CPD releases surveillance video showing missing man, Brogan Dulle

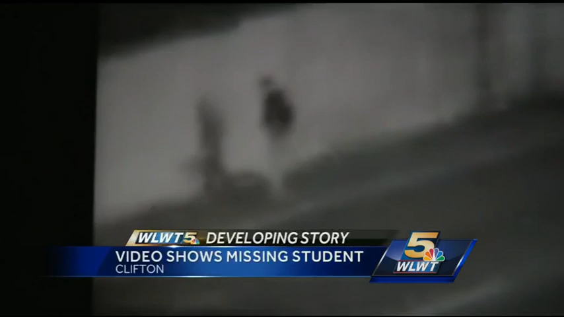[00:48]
POLICE SAY THAT'S HIM IN THE LIGHT PANTS. A GENTLEMEN THAT WE BELIEVE IS HIM.